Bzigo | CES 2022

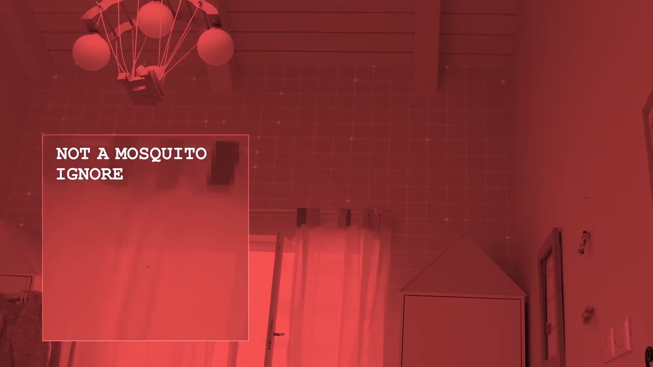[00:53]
we know they're there we have an IR LED so we can see in